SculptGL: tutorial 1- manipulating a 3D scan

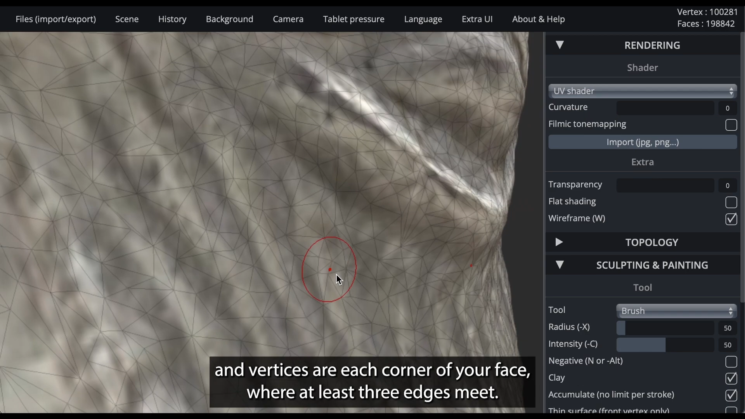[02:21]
where at least three edges meet.
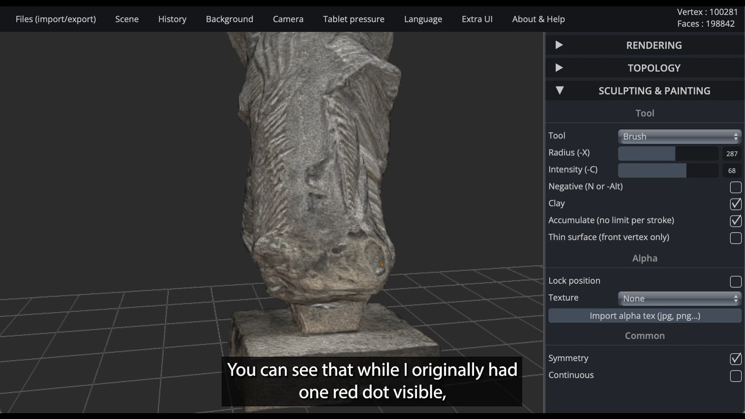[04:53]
You can see that while I originally had one red dot visible, when I click on symmetry, a second dot appears,
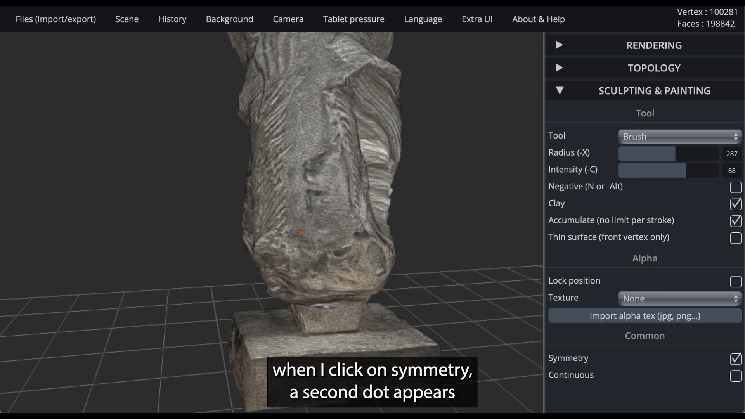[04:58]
showing where my changes will be made on the other side of the object.
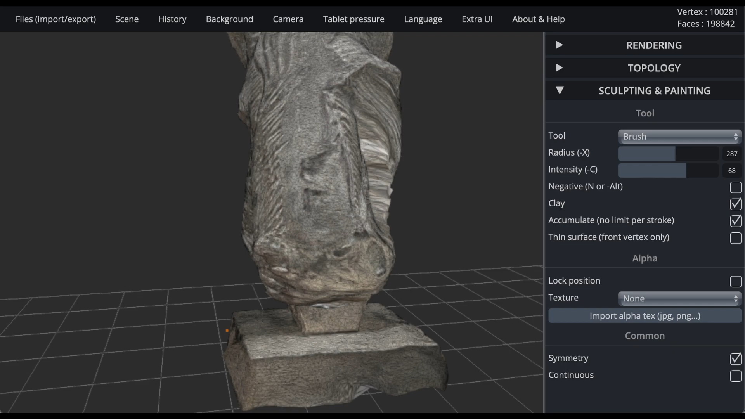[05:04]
Radius, intensity, negative, and symmetry are options for most of the following tools that I will be going over.
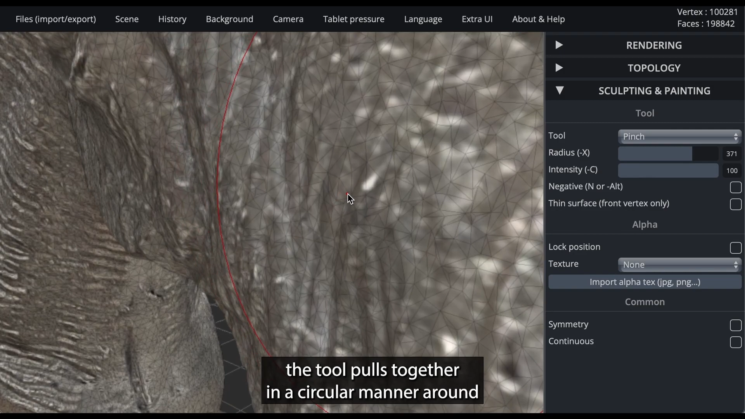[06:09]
With pinch, the tool pulls together in a circular manner around and towards the point you are clicking on.